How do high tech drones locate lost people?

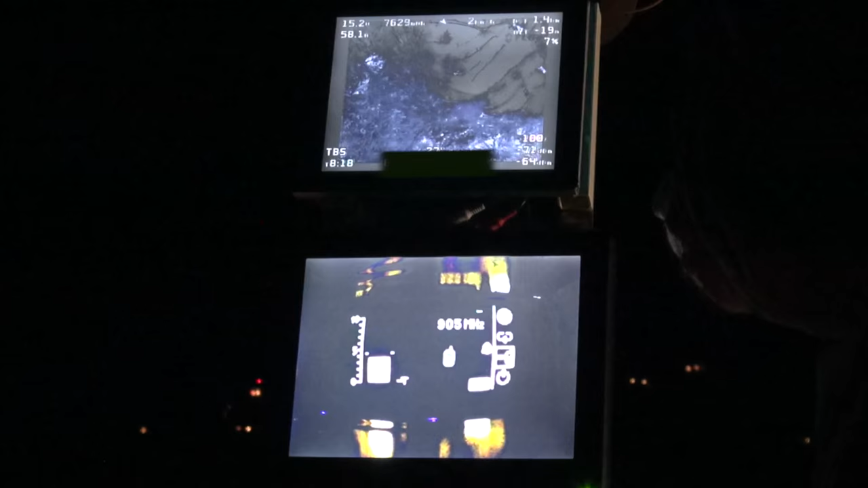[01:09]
On the bottom screen, what you'll notice there is a cell phone detected there with a pretty strong signal strength with the bar growing there on the left and the frequency indicated. If you look close to the top there,
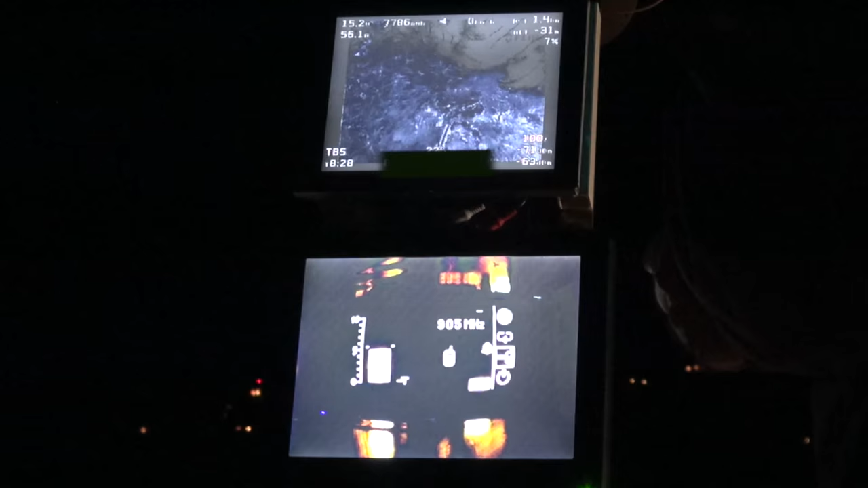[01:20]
you can actually see the IR imaging there, so you can determine if there's actually any objects that are heated, which usually is a person or an animal, which will stand out, or a heat source.
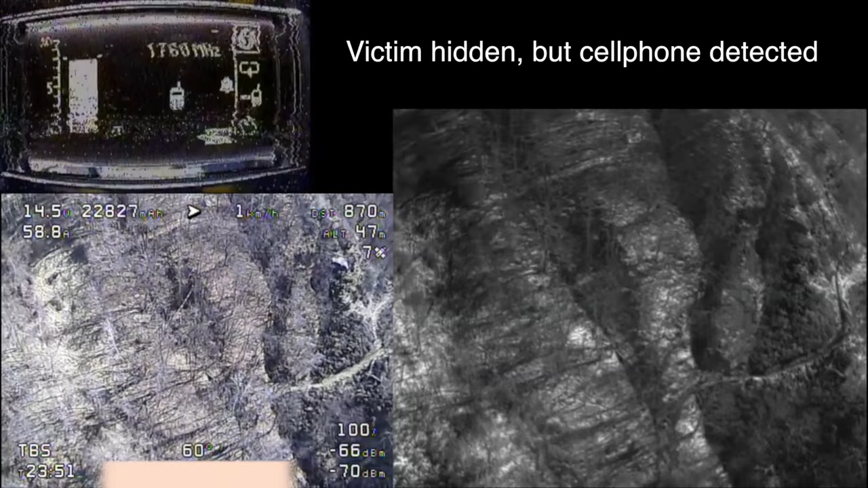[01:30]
In rural areas, you can get an altitude of about 1,500 feet, we've achieved, above the target,
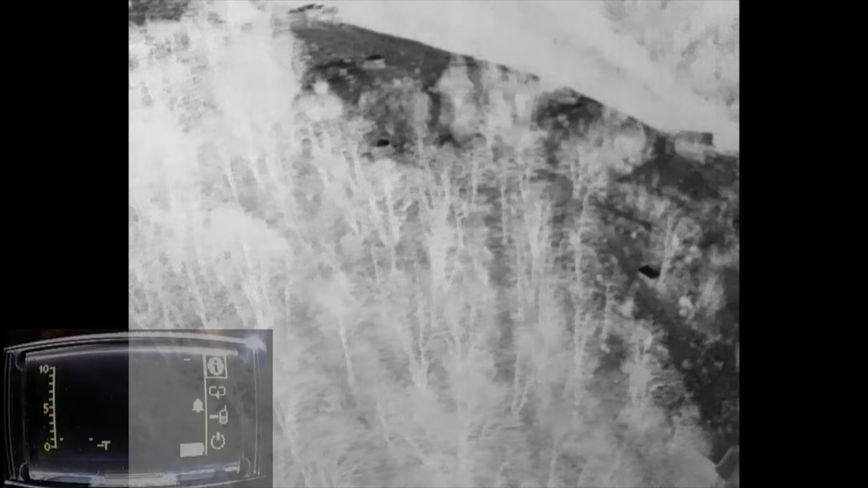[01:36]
looking for either, again, a heat signature, or in this case, you can look for a strong cell phone signal.
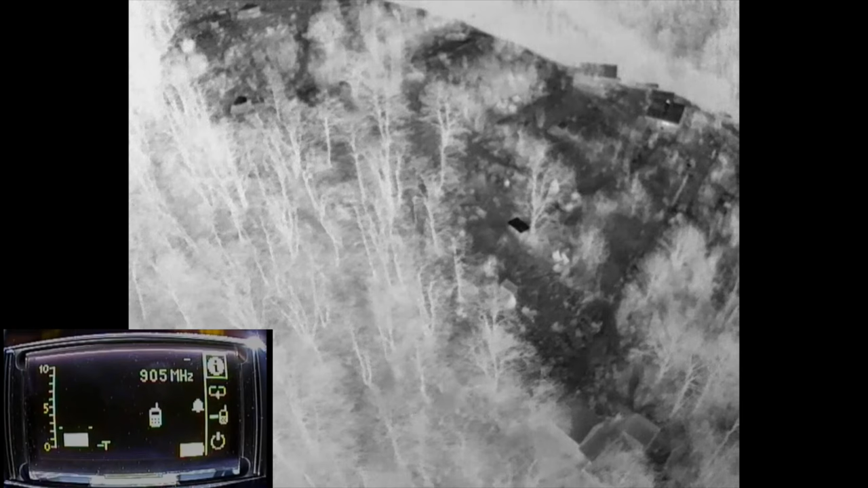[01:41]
We've actually determined that there is a strong signal transmitting below somebody's phone,
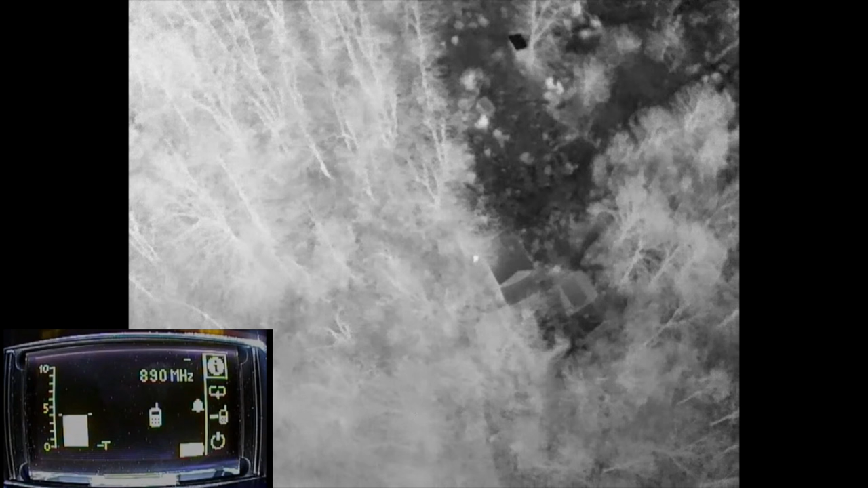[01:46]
toward the bottom of the screen, up toward the center now, that white dot that's moving, and there,
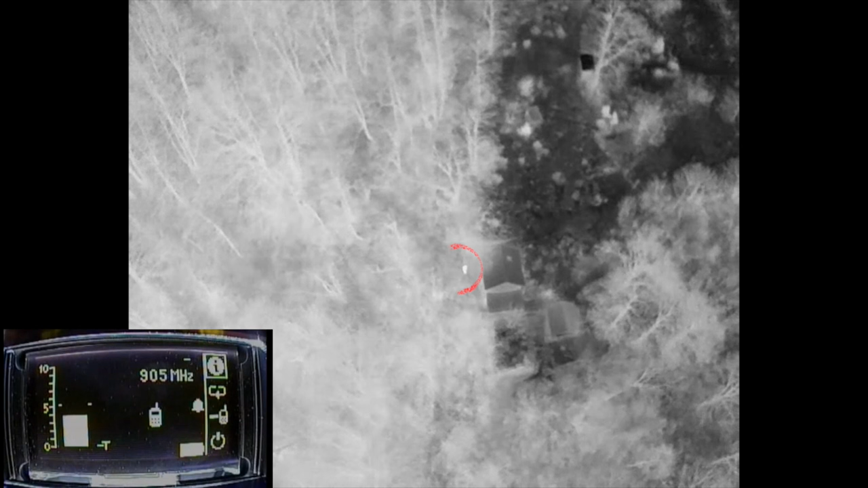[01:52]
we can see the particular frequency that it's transmitting at, and can hone in on the actual subject target,